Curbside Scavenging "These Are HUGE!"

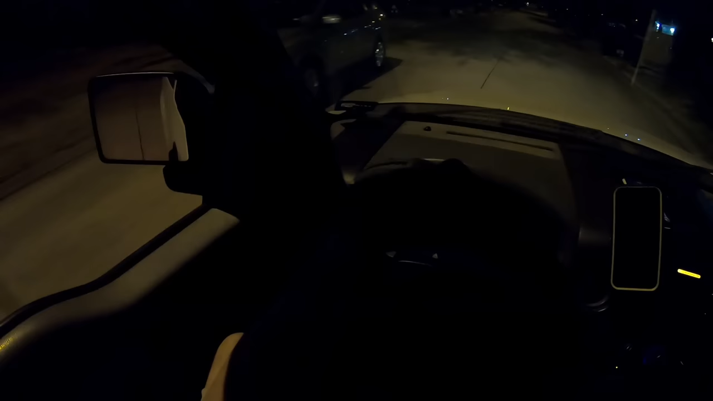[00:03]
well good morning scavengers i think i've seen something chilling somewhere yep there it is look at that the big old critter cage